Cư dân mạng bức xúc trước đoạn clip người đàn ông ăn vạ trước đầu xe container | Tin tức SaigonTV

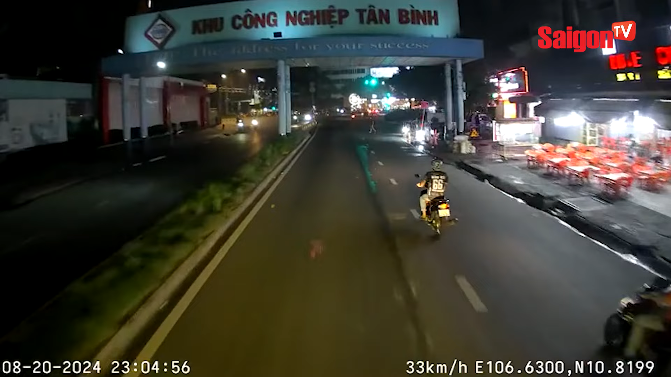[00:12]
Bất chất nguy hiểm người đàn ông bất ngờ lao ra nằm trước mũi xe container nghi để ăn vả Vụ việc được camera hành trình ghi lại khi qua đoạn khu công nghiệp Tân Bình, TP.HCM Theo đó xe container đang chạy trên đường thì bất ngờ một người đàn
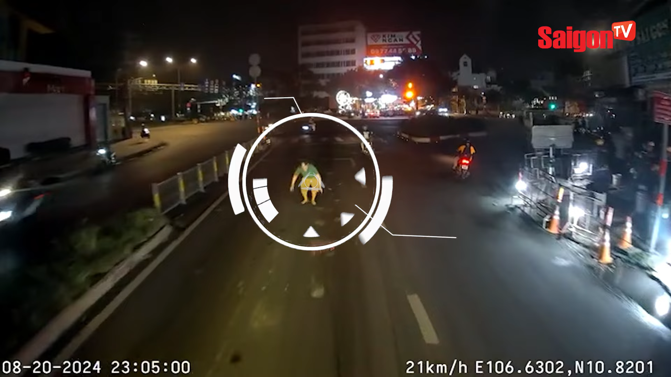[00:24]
ông lao ra giữa đường Nằm ngay trước mũi chiếc xe container đang lao đến